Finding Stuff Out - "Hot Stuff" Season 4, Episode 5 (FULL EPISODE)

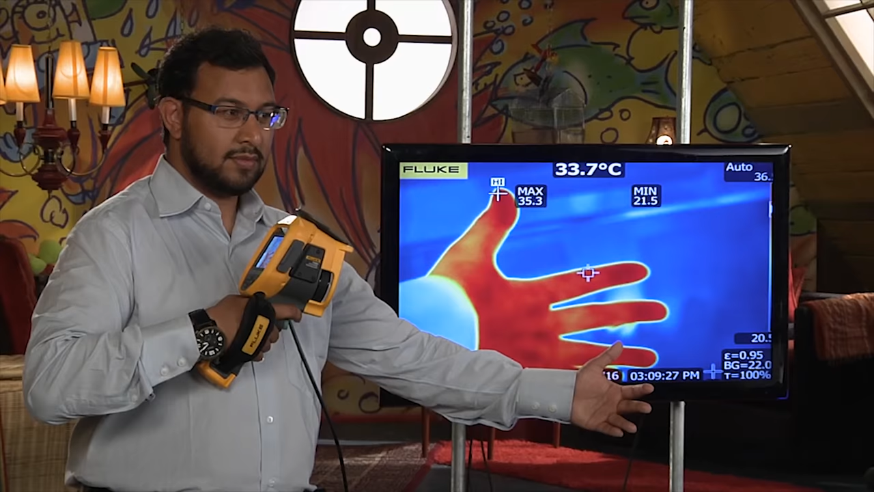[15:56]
On screen: spot 33.7°C
Shaqib over here has a thermal camera, which can actually see heat.
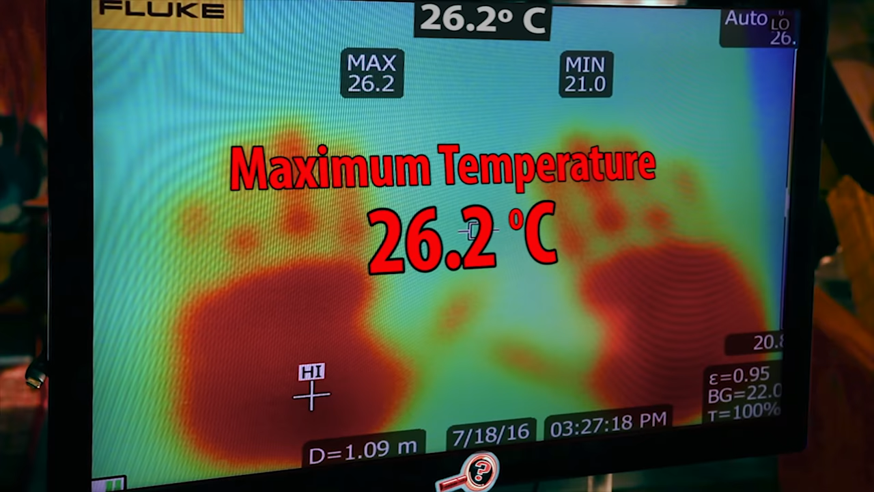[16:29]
On screen: spot 26.2°C
Pretty good. Okay, Chloe, your turn.
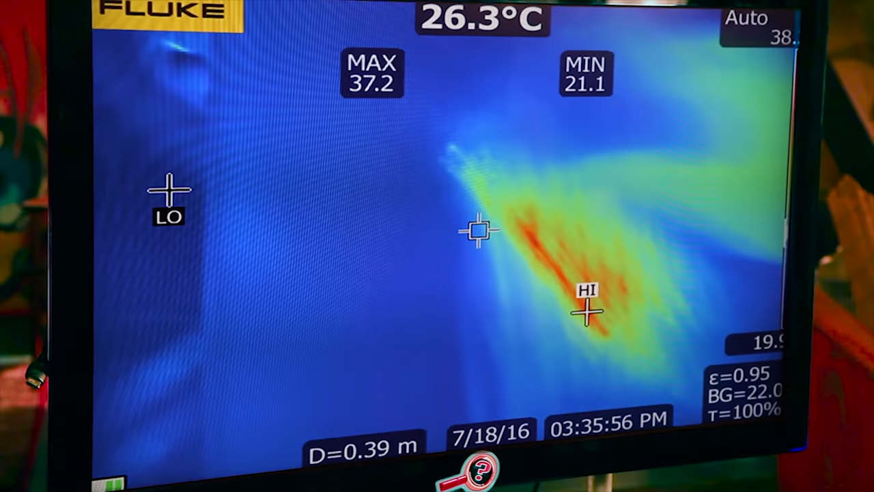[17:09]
On screen: spot 26.3°C
Forty-one. Wow. Danielle, your turn. Ten.
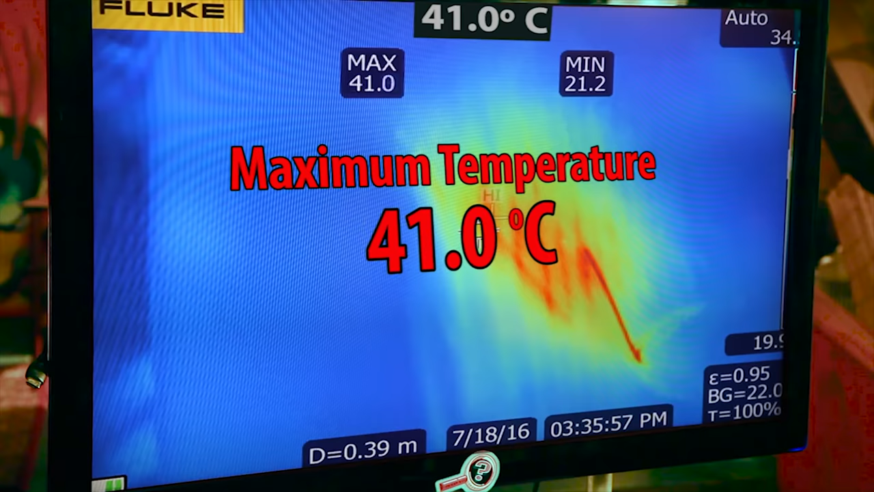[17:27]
41 also. So I guess both of you get a point. Yeah! Yeah! Ten.
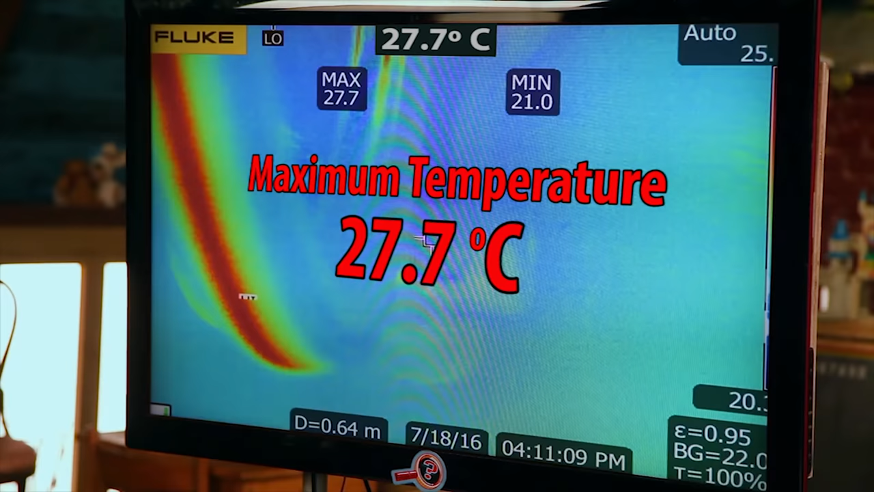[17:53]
27.7. Pretty good. Okay, Danielle, your turn.
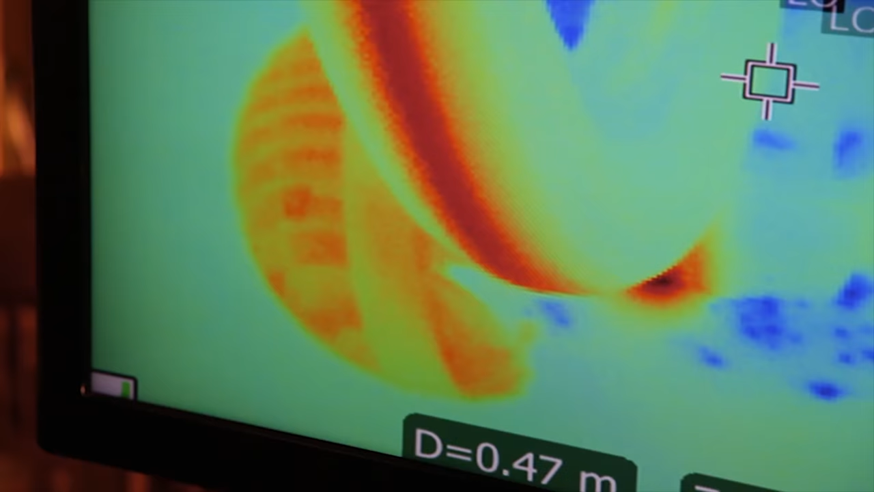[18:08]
They need to beat 27.7 degrees.
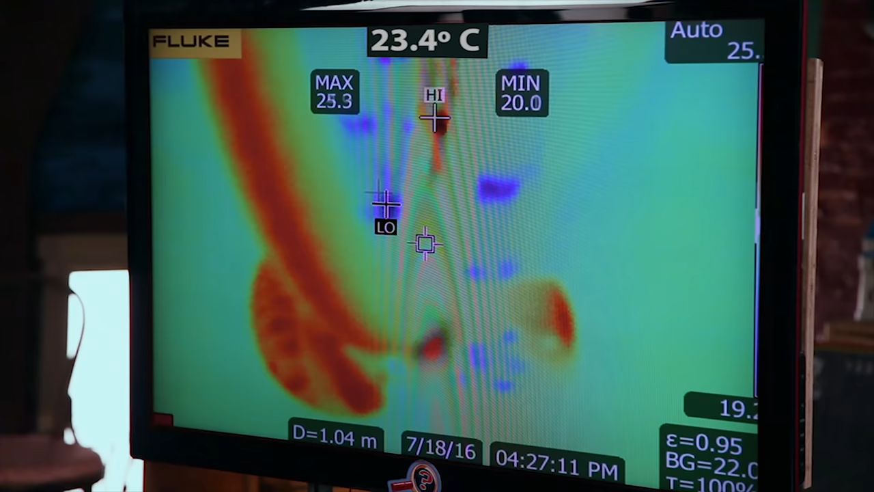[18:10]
On screen: spot 23.4°C
28.2. That means Team Two, you win the challenge!